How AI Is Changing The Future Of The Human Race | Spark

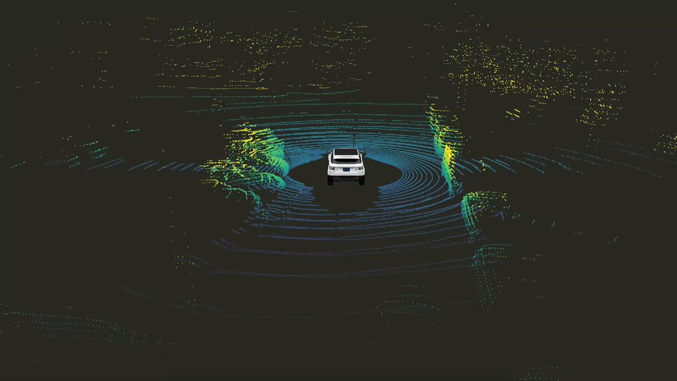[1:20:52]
Well, the car has around it cameras and lasers and radars, and has a computer in the boot.
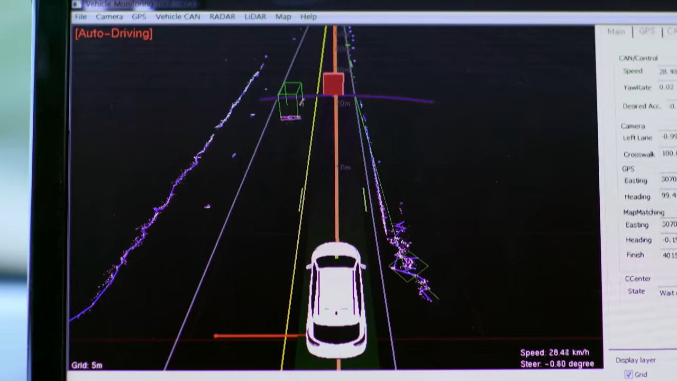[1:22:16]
Here, it detects something in front.